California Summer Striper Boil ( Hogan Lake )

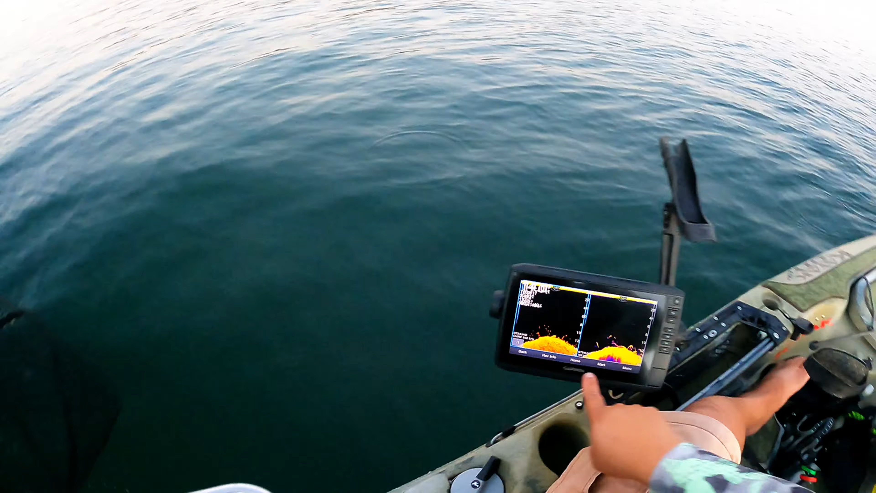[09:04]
See that? Ooh, a bunch of these gotta be bass right here. A bunch of big bass.